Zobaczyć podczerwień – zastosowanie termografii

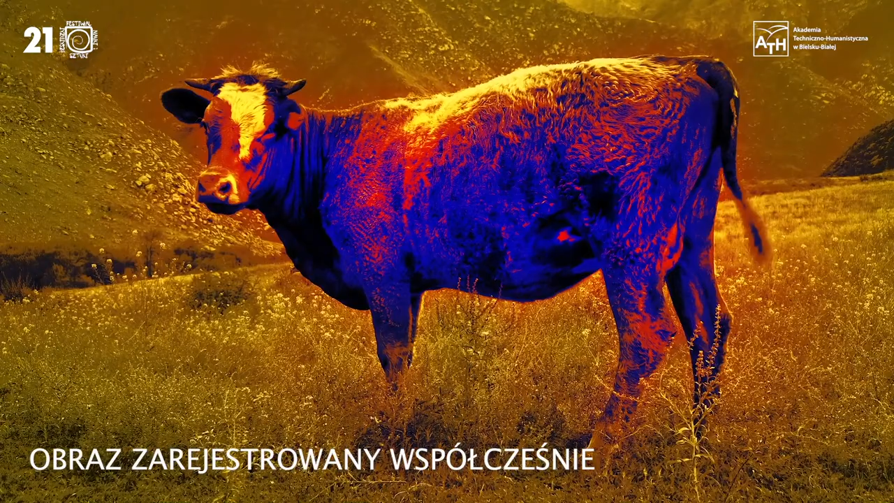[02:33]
Z kilkunastu metrów zrobiono pierwszy termogram krowy.
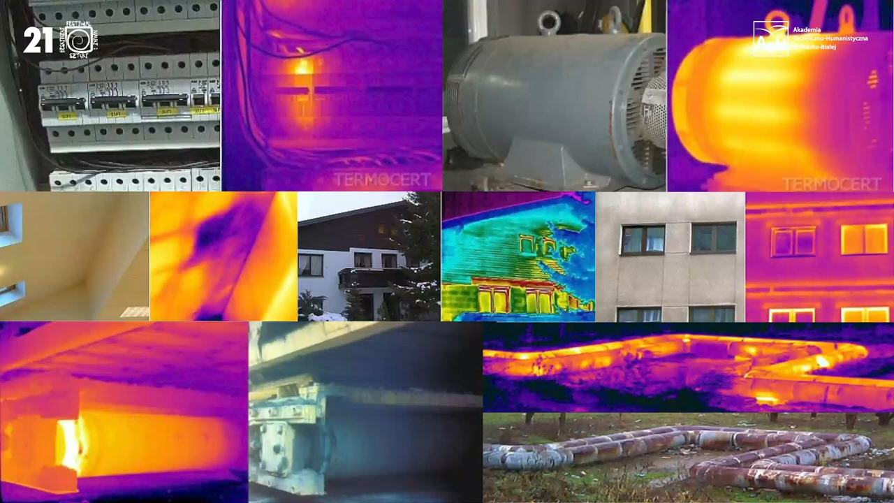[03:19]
Kamery pozwalają nam na diagnostykę różnych urządzeń energetycznych.
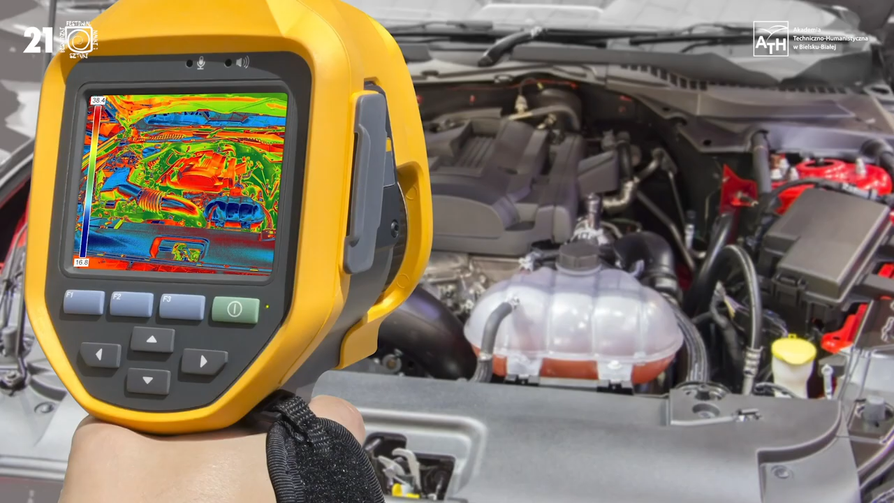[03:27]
Również możemy obserwować różne urządzenia mechaniczne,
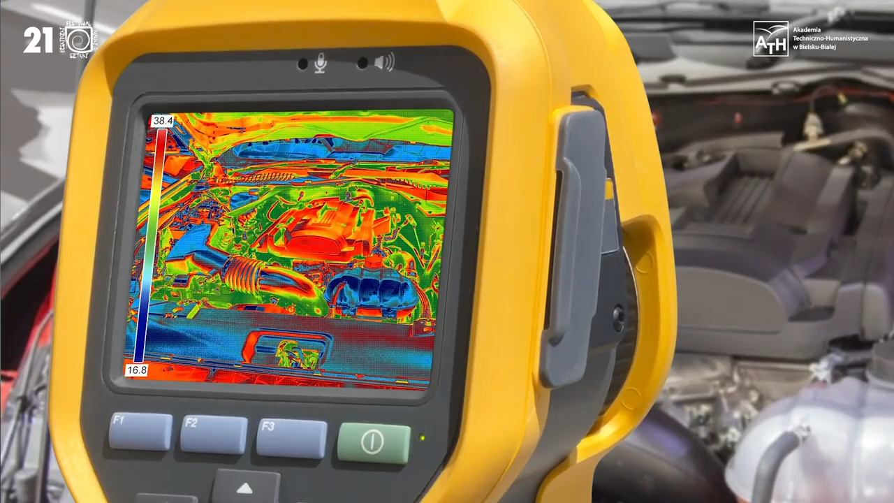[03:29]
silniki, a nawet fragmenty konstrukcji, które podlegają dużym obciążeniom.
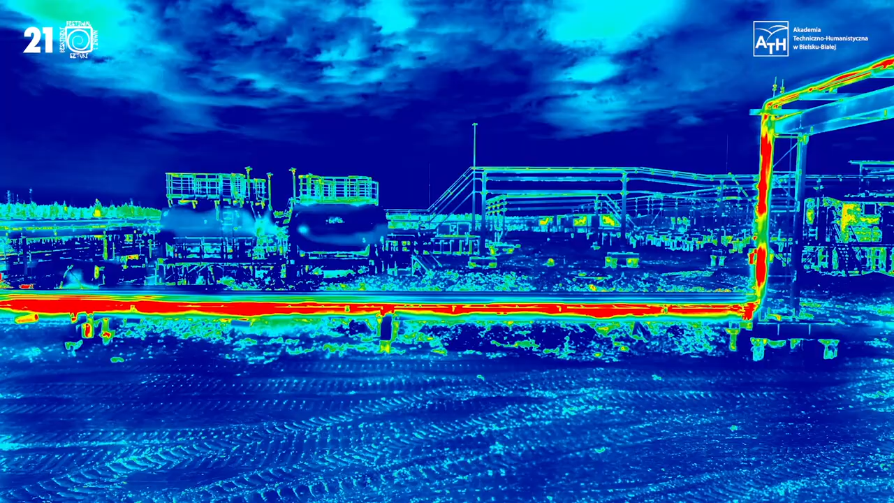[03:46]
zużycie sieci ciepłowniczej, wycieki wody na przykład.
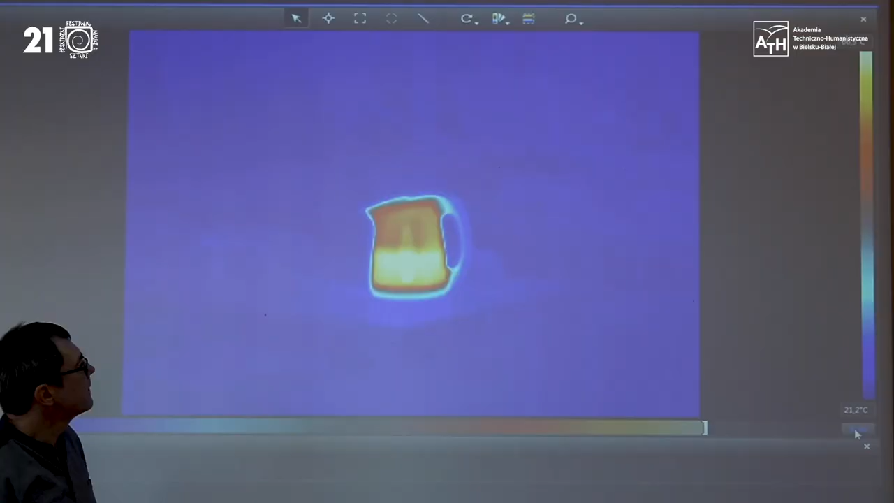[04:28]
Mamy czajniczek, widać nawet ile jest wody. Tak.
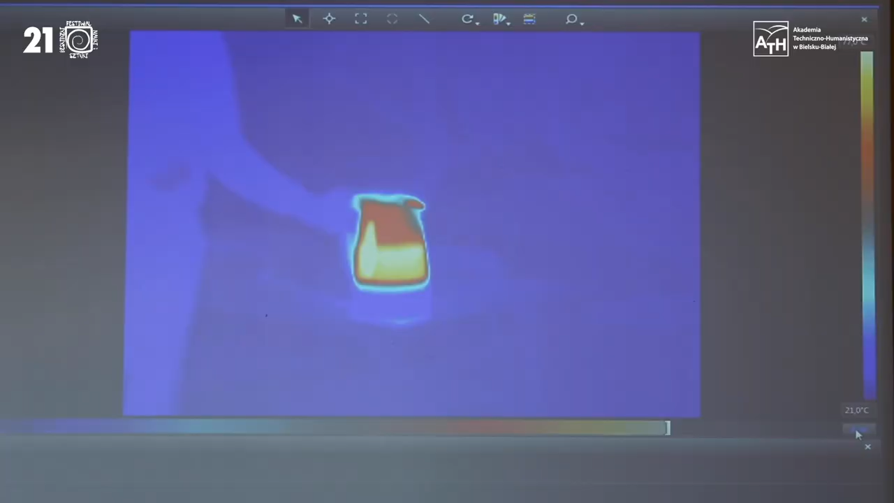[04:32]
Zobaczymy, co się będzie działo, jak woda zacznie się gotować.
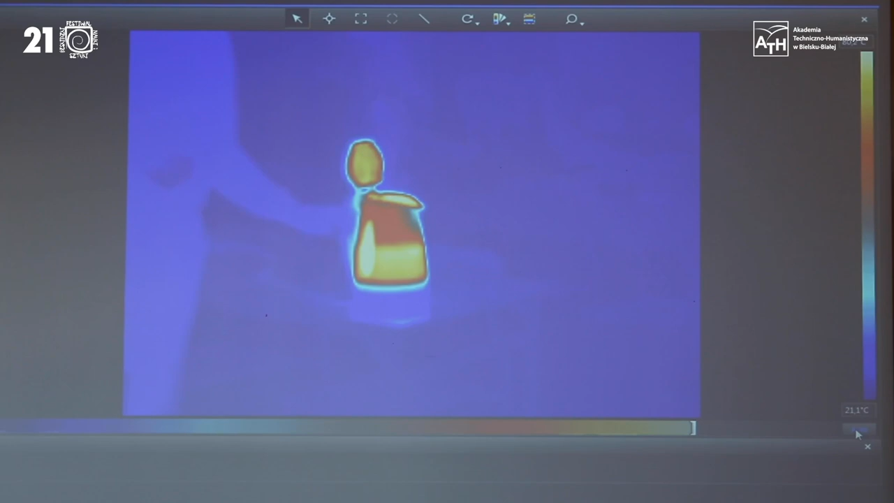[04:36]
Już widzimy teraz na obrazie ewidentnie,
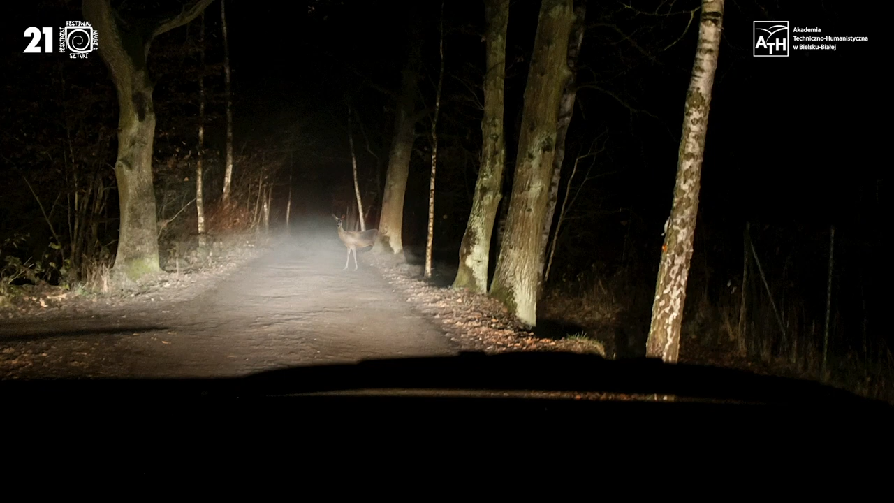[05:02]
czy na przykład jest to zwierzę, czy coś na drodze leży, jakiś kawał drewna na przykład.